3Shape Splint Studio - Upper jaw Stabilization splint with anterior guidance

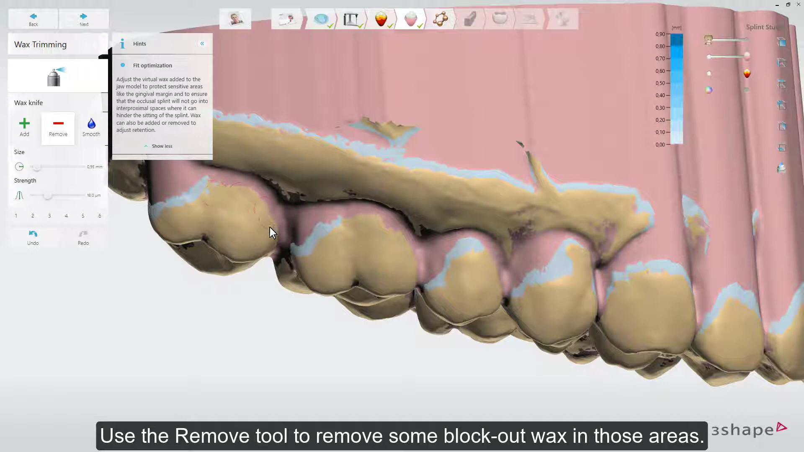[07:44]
Use the Remove tool to remove some block out wax in those areas.